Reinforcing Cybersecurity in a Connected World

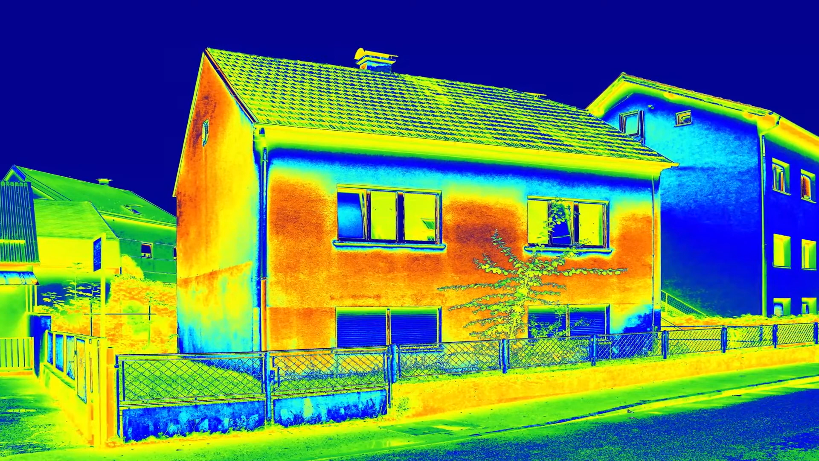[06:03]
Sure, you can still use that house for its intended purpose, but you may not be fully aware of where all the heat is escaping. Where are all those leaks? You might not be able to stop 100% of the loss, but you can do something.